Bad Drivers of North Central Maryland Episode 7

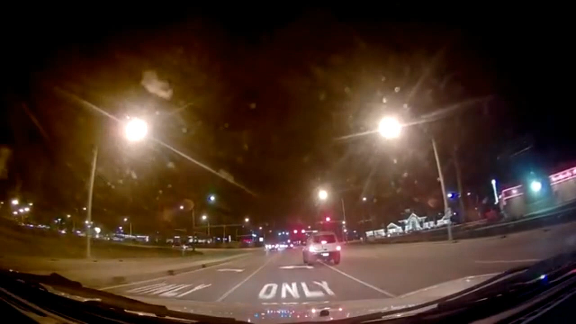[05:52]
That's what he honked. That's what he honked. Oh, you shouldn't have honked. That was oh, whatever. Cool. It doesn't matter. No, no. He was going slow. Craig was right. Craig was right. What Craig the hell was right. Whoa. Can't understand that. Is he drunk? He is drunk. Whoa, get in your fucking what the hell is he doing? What the fuck? Nice turns. Speed up so we can see him. Wait, so where are we going, Craig? Going well, to, like, he better fucking turn left. Because he doesn't know this thing's here or something. Who is he?